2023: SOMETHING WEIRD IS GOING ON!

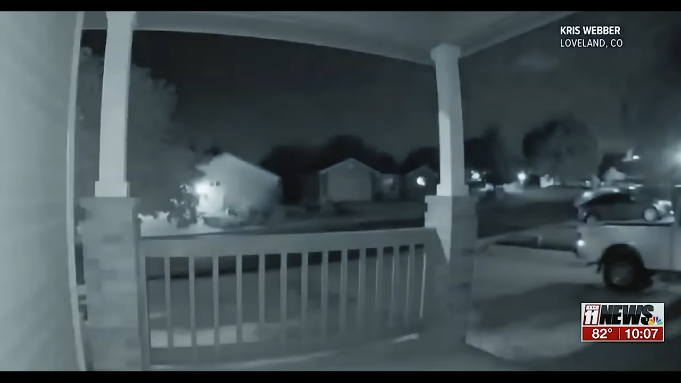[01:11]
But a fireball can commonly be three feet in diameter or larger. The interest and the excitement for this one and why I kind of regret being asleep at 3am was it was observed by so many people. So it's not a particularly small one.
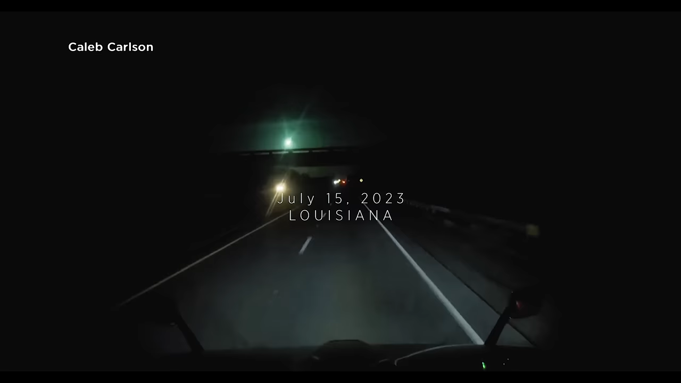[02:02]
A green meteor captured on camera along the Gulf Coast early yesterday morning. Wow. This video is from the Louisiana, Mississippi state line, but the American Meteorological Society said it also received calls from people in Alabama, Florida, Georgia, and here in Texas.
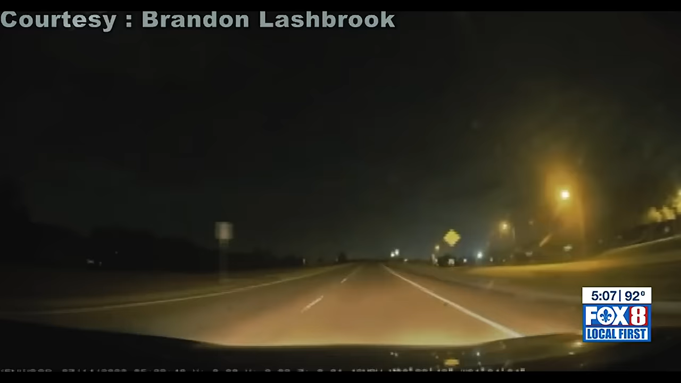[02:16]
Louisiana captured images of a glowing fireball in the sky early this morning. The celestial show was visible across several states.